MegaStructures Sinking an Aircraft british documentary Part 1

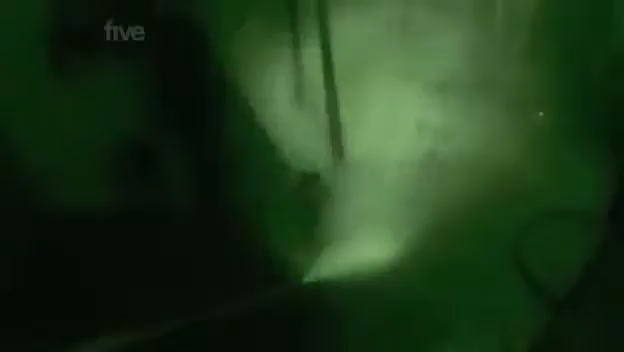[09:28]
Peeling away the filth with over 8,500 pounds of force is a dangerous job.
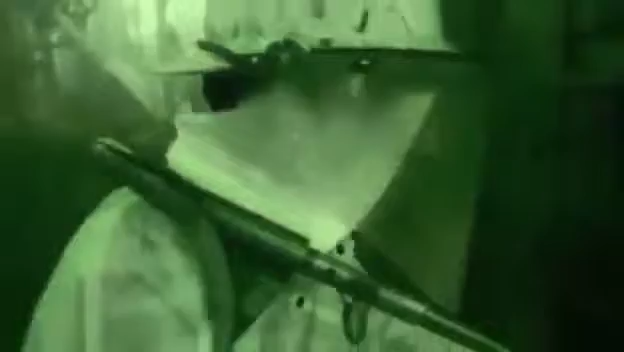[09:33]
It's all about stance.